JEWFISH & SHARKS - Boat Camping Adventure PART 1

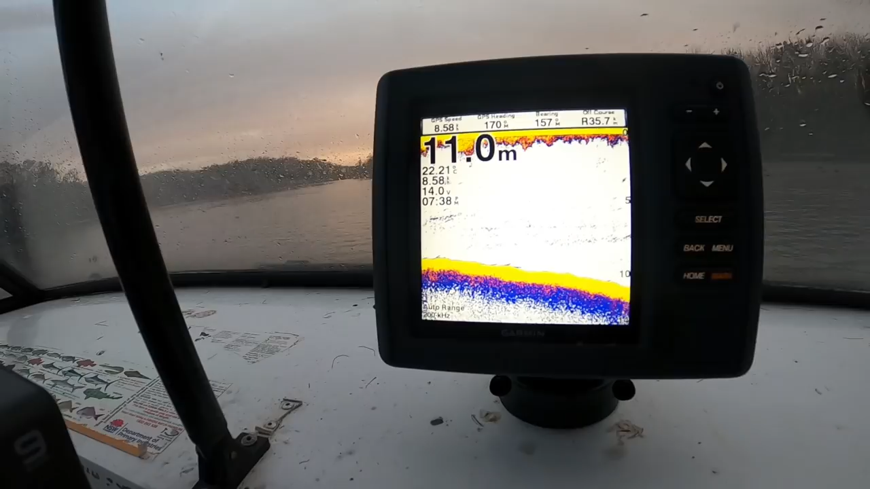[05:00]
On screen: depth 11.0 m
It should go down to about 16, 17, 18 meters. So we'll just watch it. That's a good hole. There's definitely fish in there. Right, I'm gonna get a couple liveys out there before it gets dark, get my plastic ready, get that birdie out, and just get ready.